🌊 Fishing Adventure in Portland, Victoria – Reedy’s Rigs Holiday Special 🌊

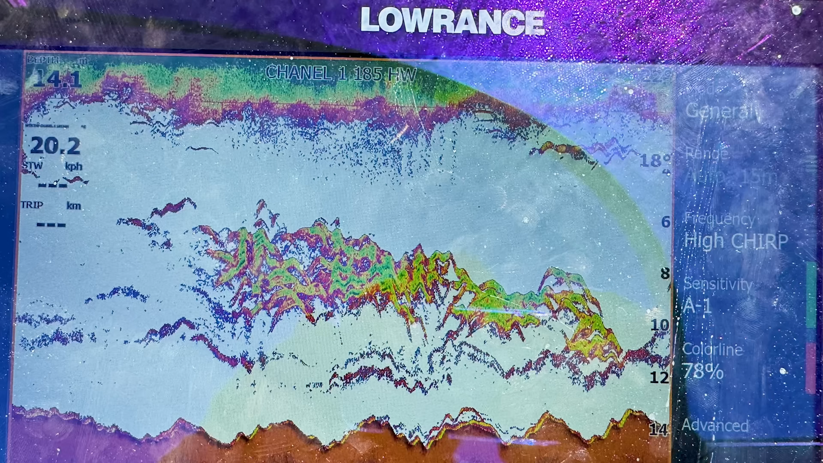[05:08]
yeah oh they're right under us yeah hey watch out sonny oh no you want first